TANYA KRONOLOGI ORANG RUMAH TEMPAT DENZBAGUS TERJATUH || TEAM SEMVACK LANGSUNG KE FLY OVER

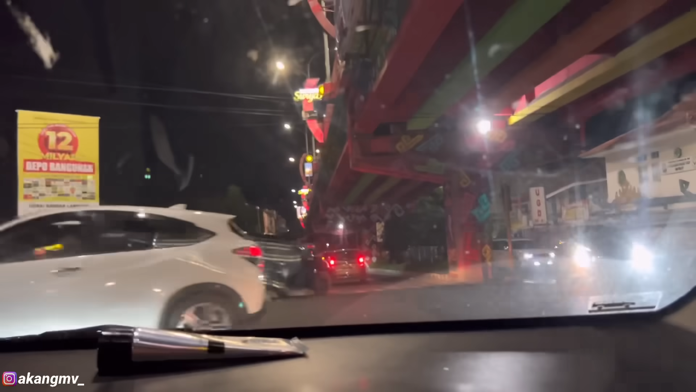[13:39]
Wah ternyata ini makin tinggi guys ya, kesini-kesini makin tinggi
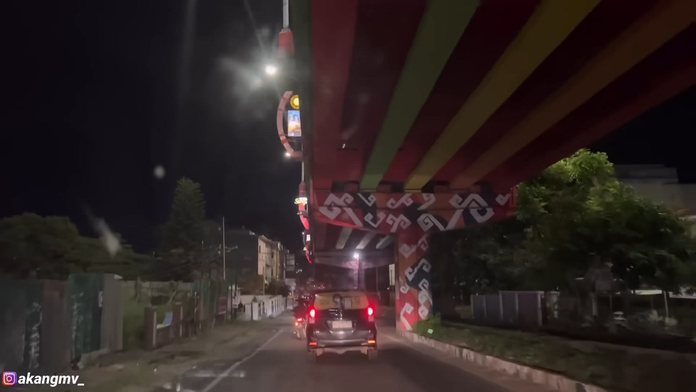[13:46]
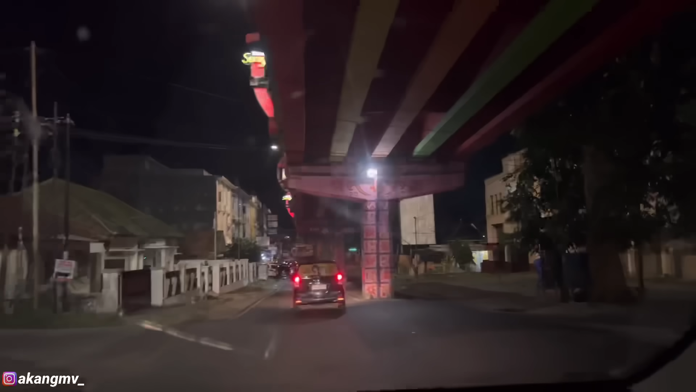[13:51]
Wah tinggi sih ini Tinggi cuy Belum, belum Belum, masih lurus ya
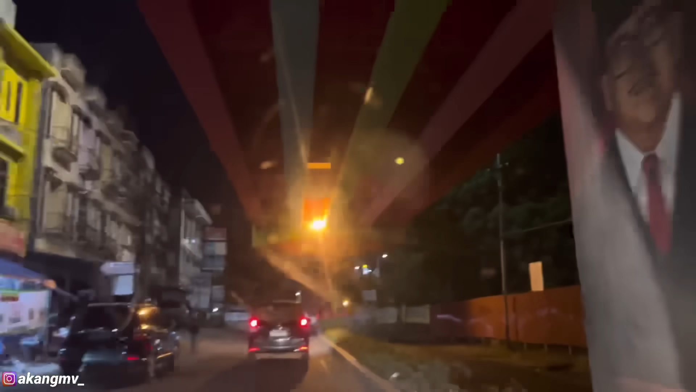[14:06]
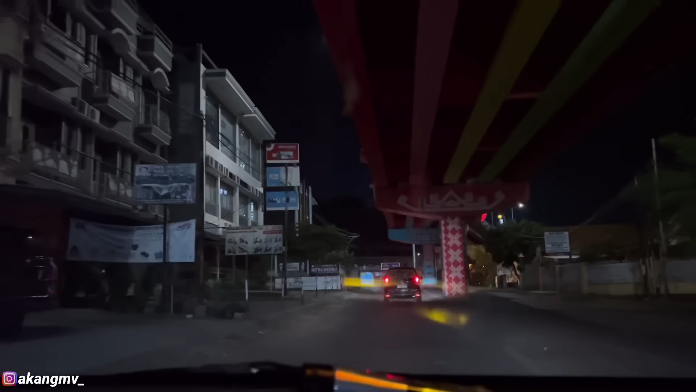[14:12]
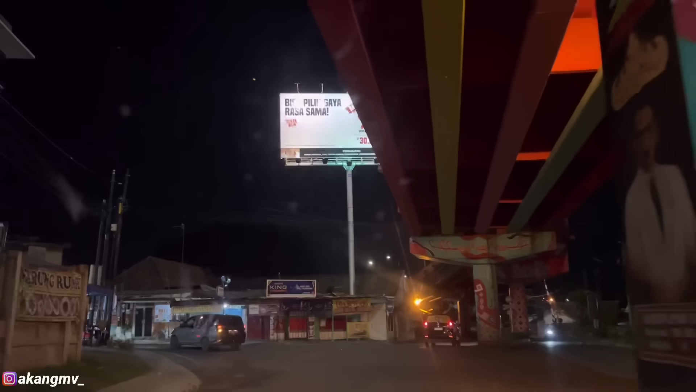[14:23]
Ke depan ini nih, oh iya ke depan situ ya, kita muter dulu kayaknya Nah parkir, parkir di Ruko guys ya, nanti kita bakal kesana